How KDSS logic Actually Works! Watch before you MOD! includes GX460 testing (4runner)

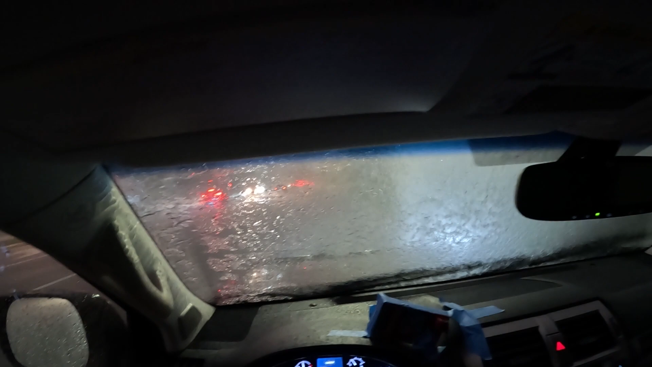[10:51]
For those of you watching elsewhere, this is what our average Florida daily thunderstorm looks like. Just absolute complete hydroplaning madness.